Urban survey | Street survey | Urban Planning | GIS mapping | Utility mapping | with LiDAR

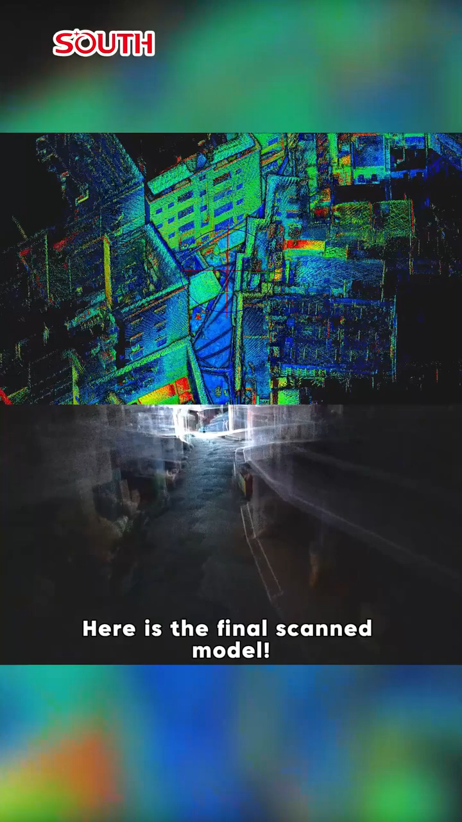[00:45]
Here is the final scan model. No matter if it's uneven roads or adjustment shops, Robot Slam can capture it perfectly.